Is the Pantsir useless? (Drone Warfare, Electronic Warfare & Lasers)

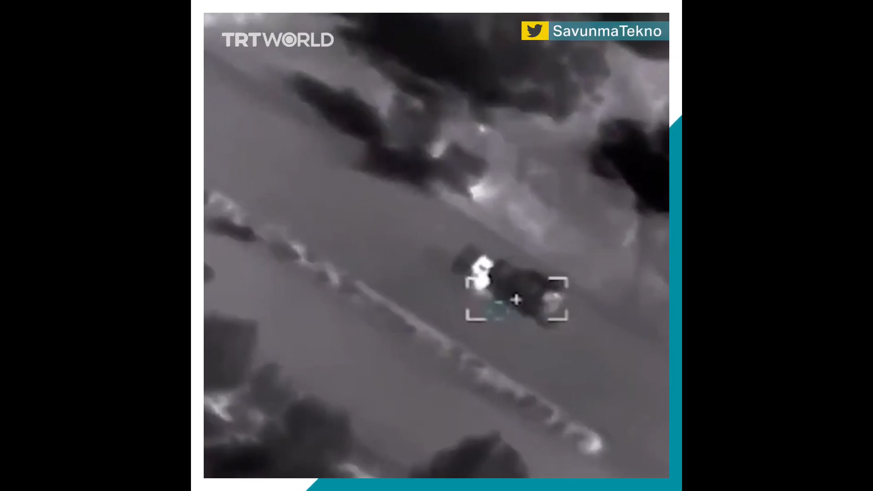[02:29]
As this video clearly shows, the radar was not in active mode, when the strike took place.
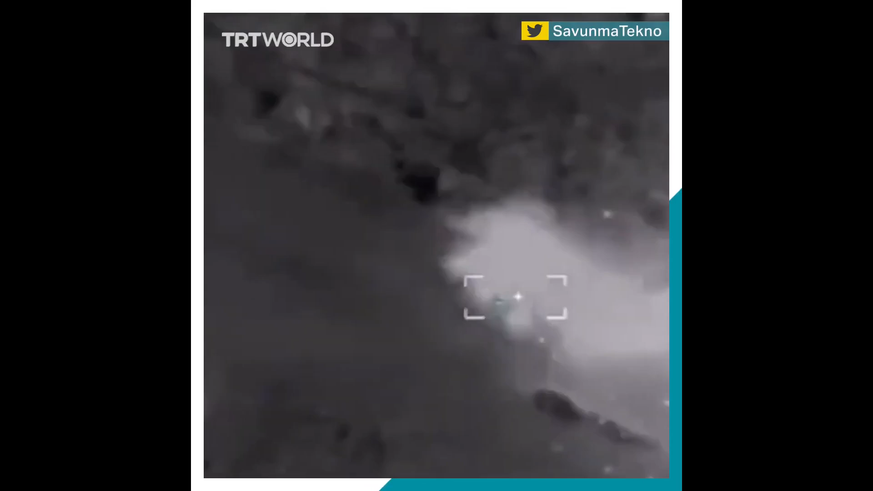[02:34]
Usually, the Pantsir truck can engage targets even on the move,
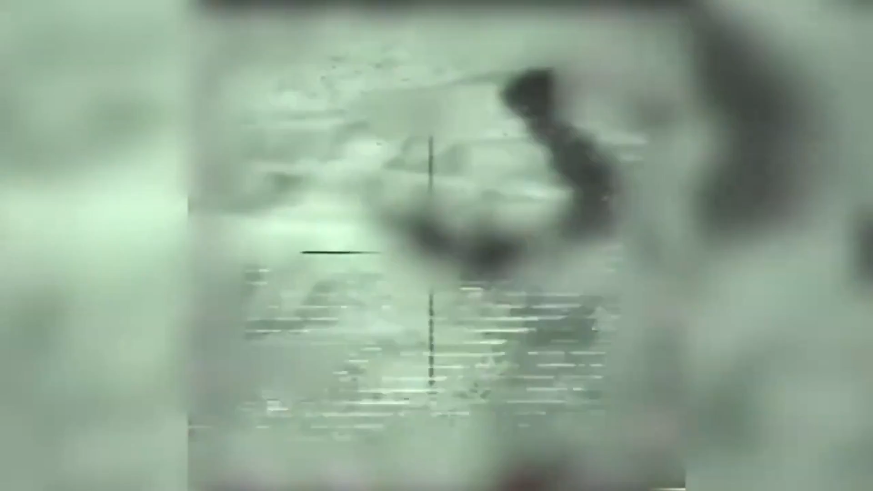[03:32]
In this case the Pantsir has its radar activated and detected the Israeli suicide
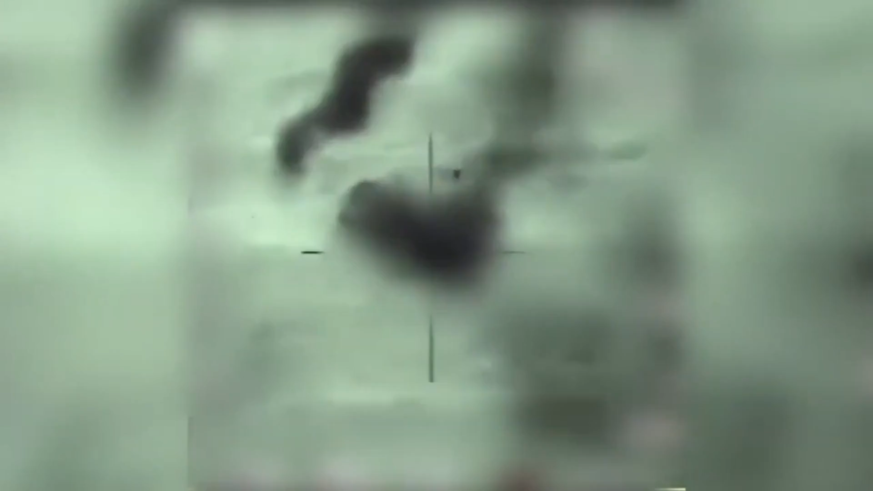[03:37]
drones and even tries to shoot them down as they are attacking.
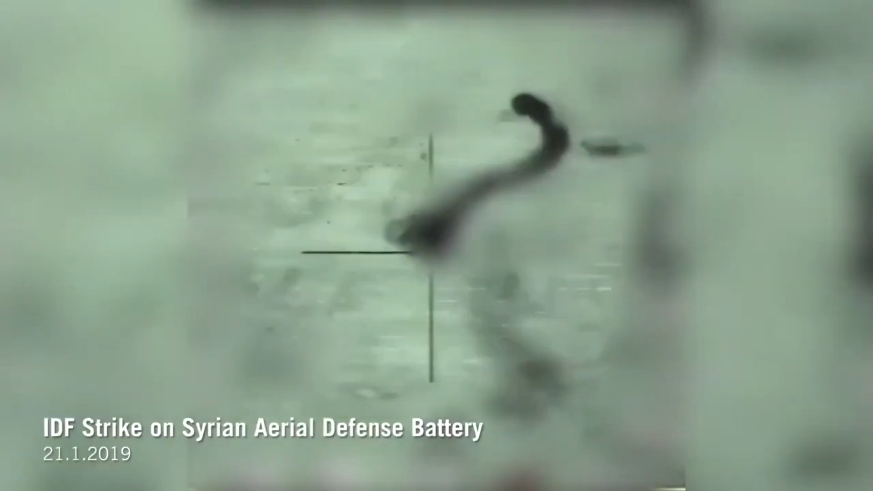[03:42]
We can see the Pantsir firing two or more missiles at the incoming suicide drones in an attempt to intercept them,
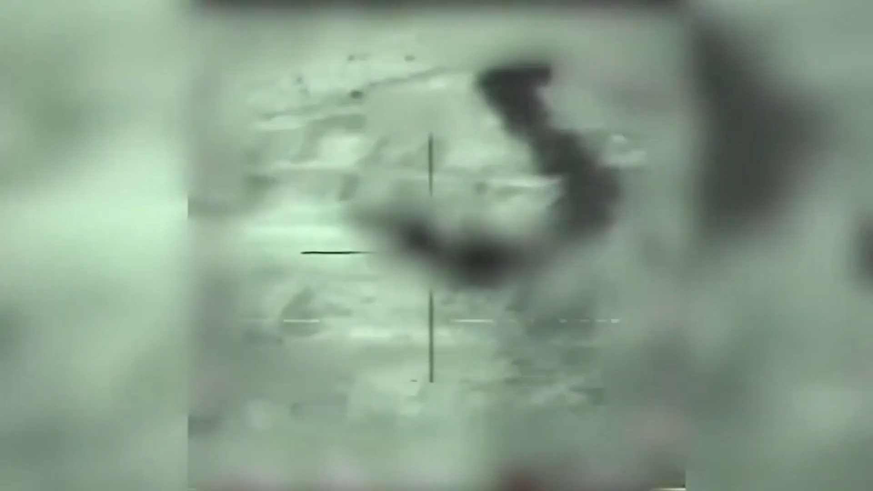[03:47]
however without much effect,
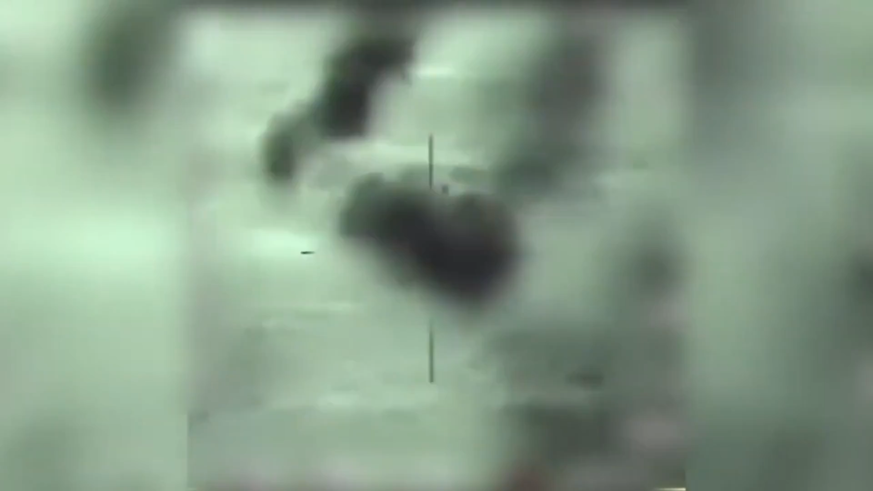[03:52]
as the suicide drones seem to be unaffected and hit the targeted Pantsir. We can also see another suicide drone in this footage,
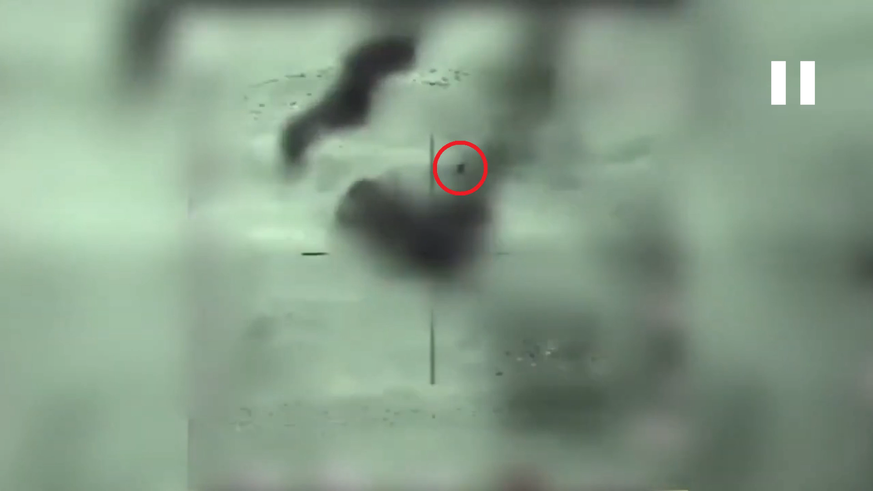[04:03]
flying by just seconds before the impact, which indicates that multiple drones were used in this attack to overwhelm the Pantsir's missile defense. Another Pantsir was destroyed after it had already depleted all its missiles and run
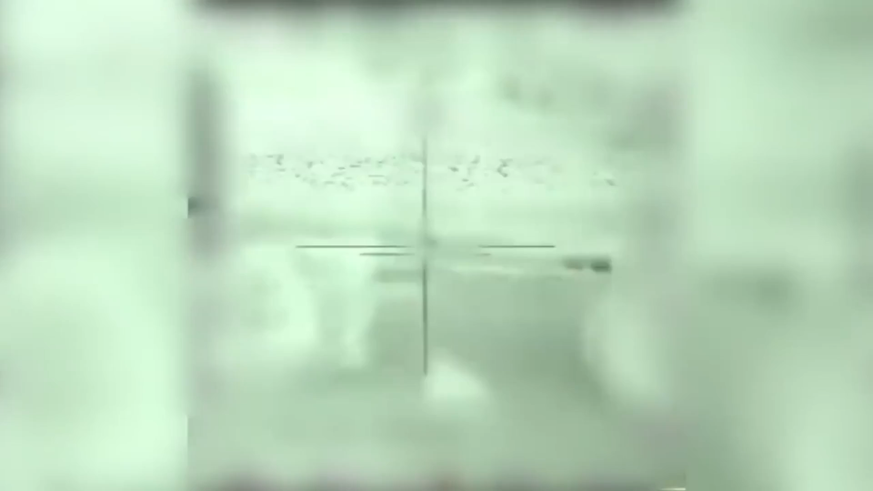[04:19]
out of ammo and was in the process of being resupplied.
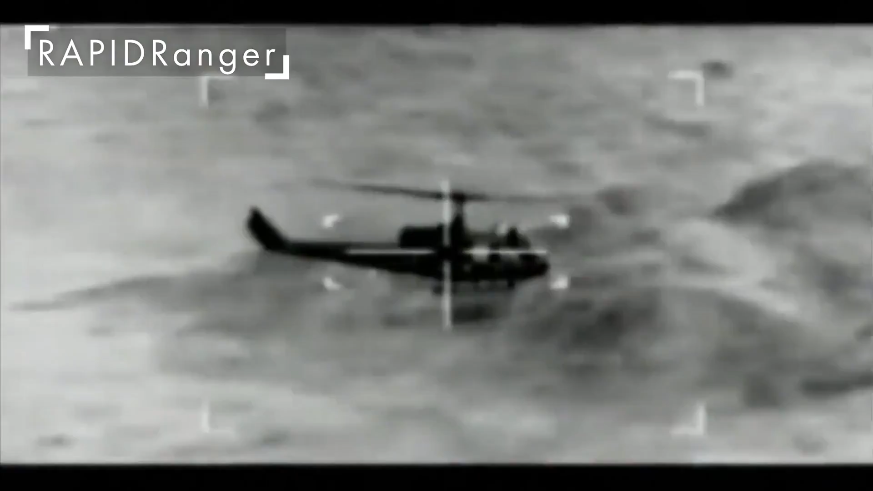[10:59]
The thermal tracking device automatically keeps scanning the entire sky in all directions simultaneously,